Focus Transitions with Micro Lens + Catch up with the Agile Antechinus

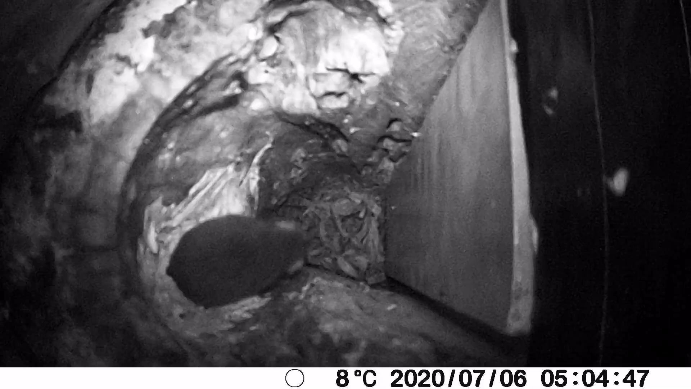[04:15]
also had the dusky antichinus coming into the nest checking it out
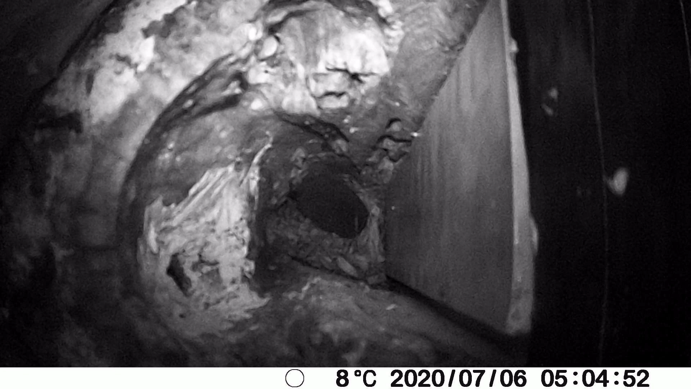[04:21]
still so that's been going on for some time since February
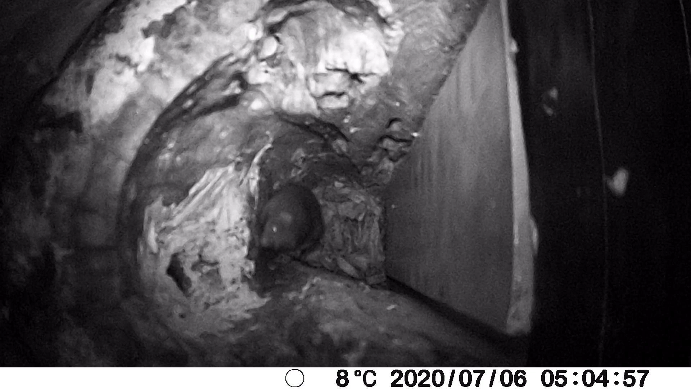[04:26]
going down into the nest checking it out then leaving again so it's been in twice this week so it's awesome all right that's